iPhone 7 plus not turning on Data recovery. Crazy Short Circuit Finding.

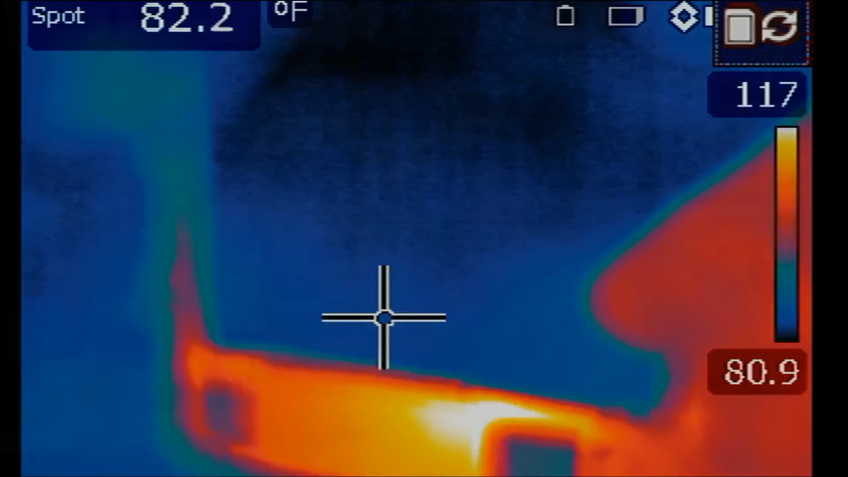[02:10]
On screen: spot 82.2°F
We do have a heat spot right here. And the CPU does not look like it's on.
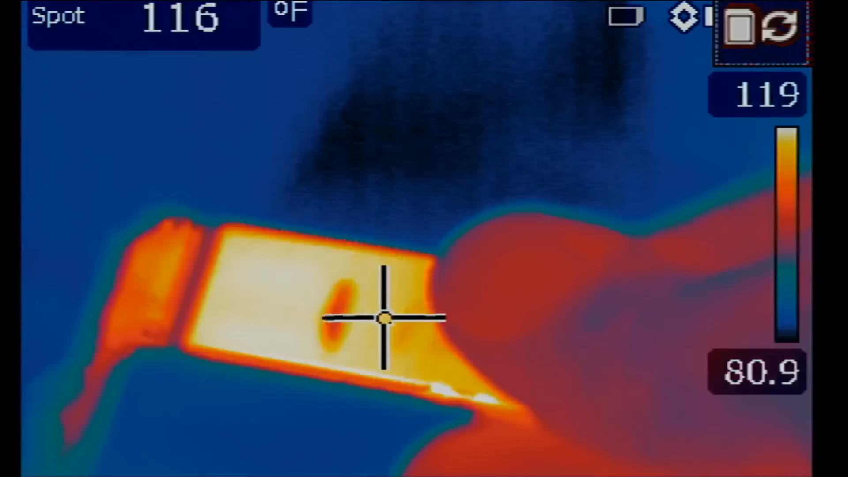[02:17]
On screen: spot 116°F
Yeah, I feel heat right here. A lot of heat.
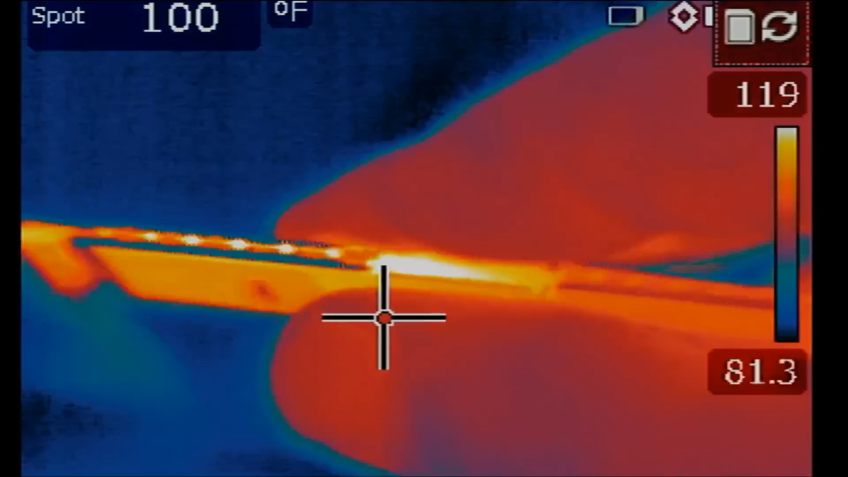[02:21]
On screen: spot 100°F
I'm grabbing the board with my fingers and the board is very hot. Look at this. If I remove my finger, look at my finger.
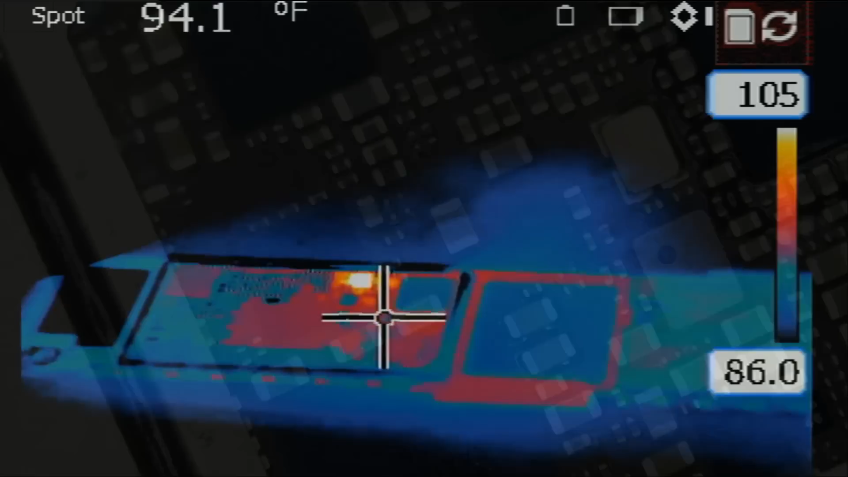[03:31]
On screen: spot 94.1°F
Okay, turn the phone on and look at this. Heat is coming from... Whoa, whoa.
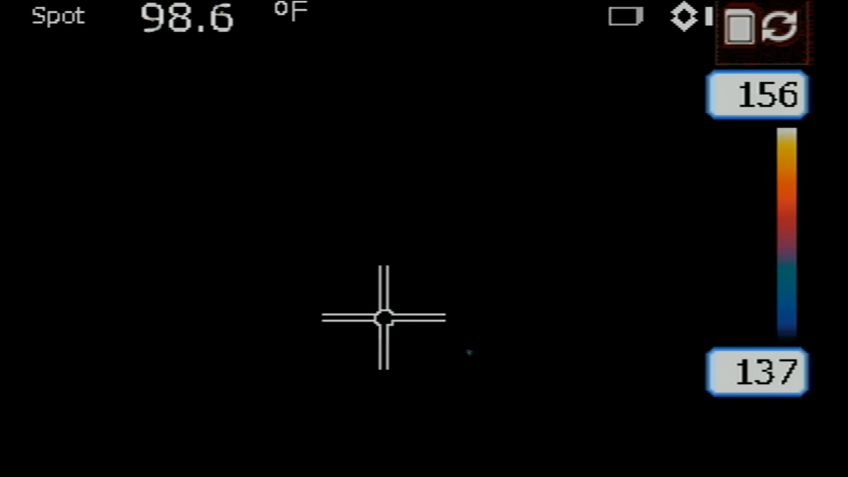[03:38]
On screen: spot 98.6°F
Okay, see? We want to pinpoint where heat is coming from.
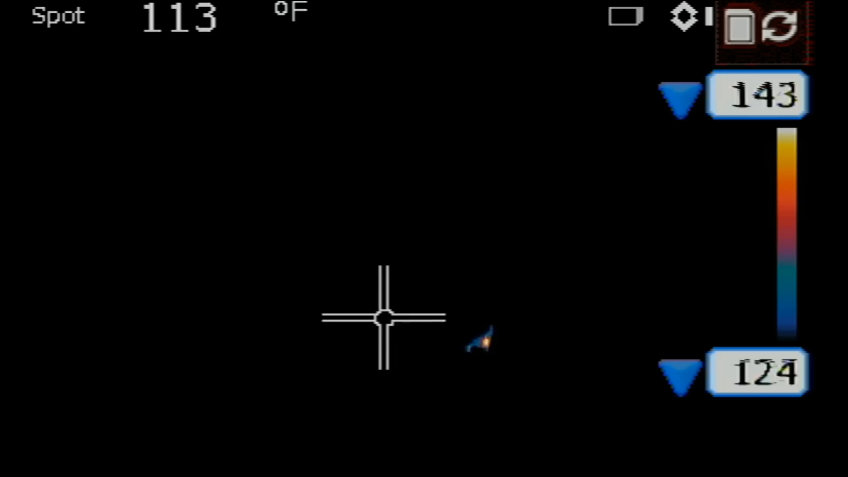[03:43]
On screen: spot 113°F
And right now, heat is coming from...
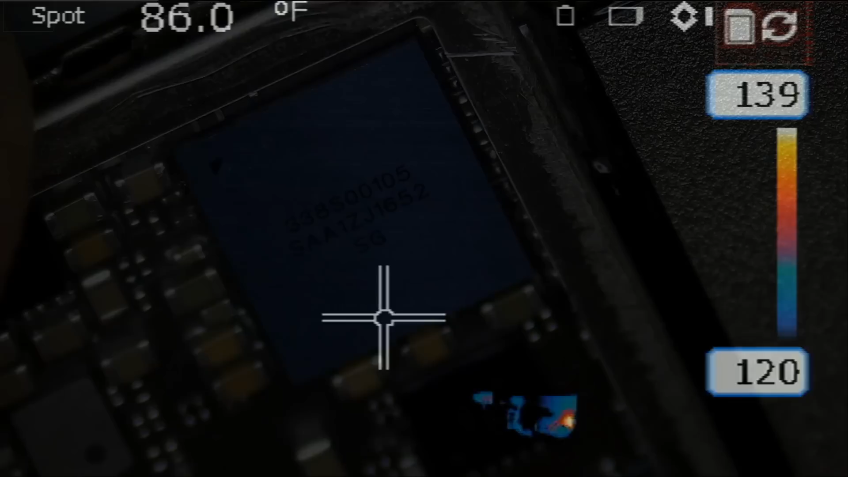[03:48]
On screen: spot 86.0°F
It looks like the short is coming from this audio I see.
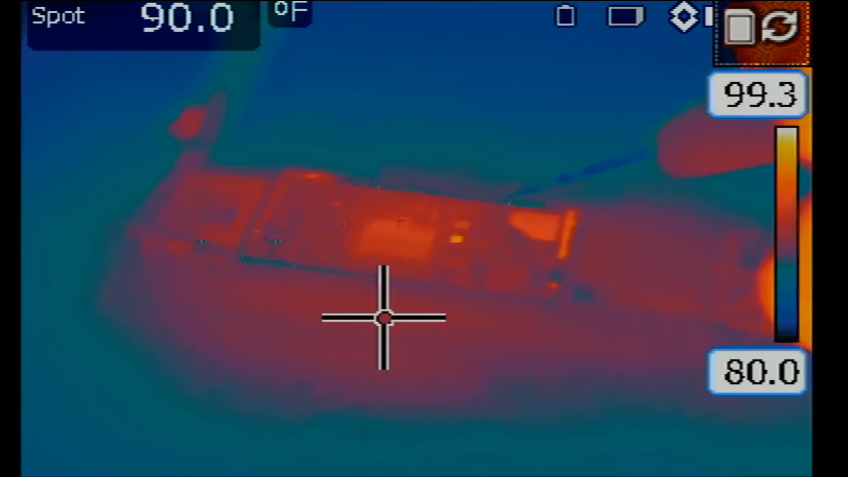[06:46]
On screen: spot 90.0°F
Something else completely far away got hot.
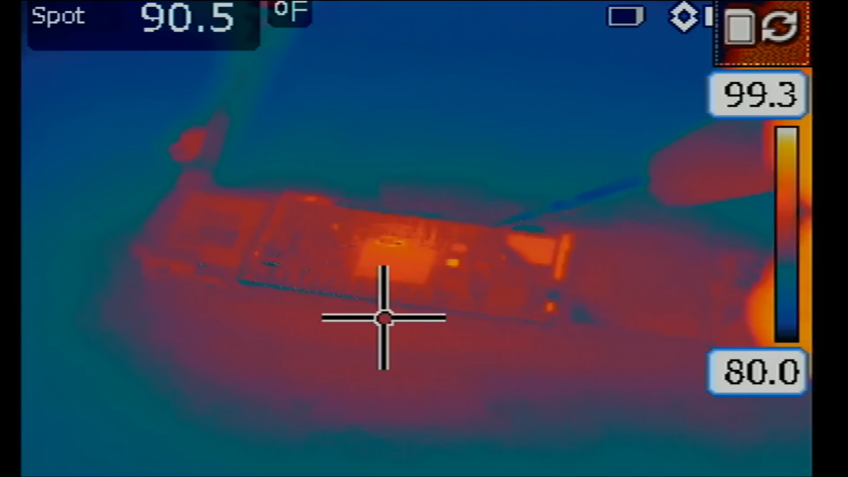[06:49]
On screen: spot 90.5°F
Something on the left side. Not the chip. Not the audio I see. Even though heat was coming from the audio I see.
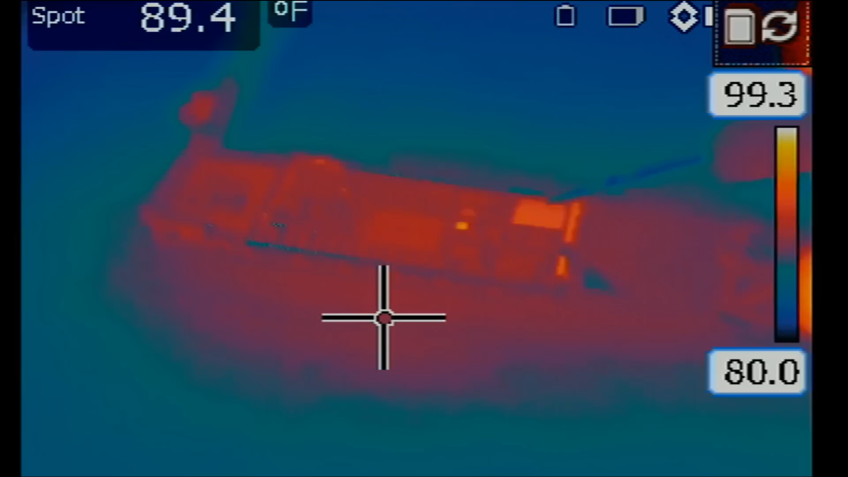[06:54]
On screen: spot 89.4°F
The short is not coming from the audio I see.
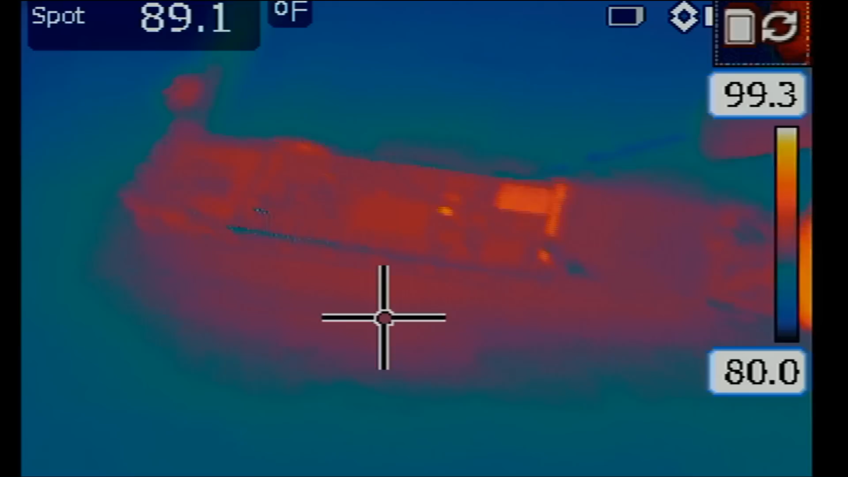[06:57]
On screen: spot 89.1°F
And that's why we did not just jump into removing this I see. We have that short here.
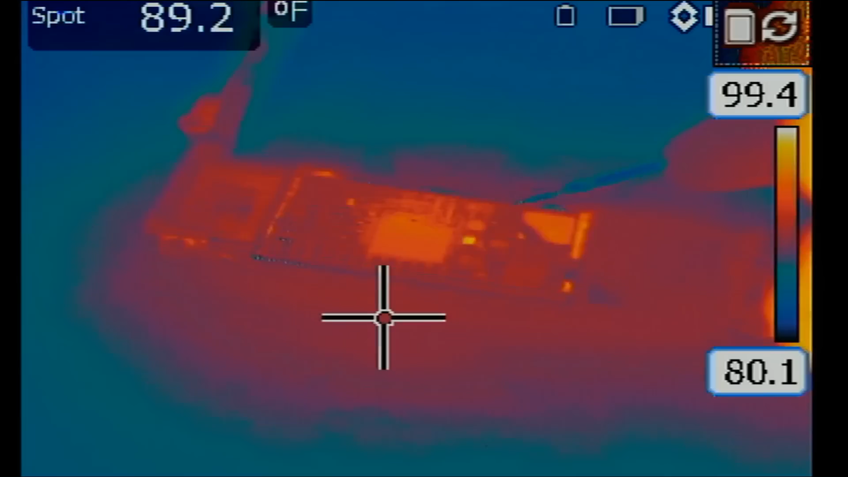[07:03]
On screen: spot 89.2°F
And the short is coming from the left side. From where? From right over here. So, the problem is not the chip.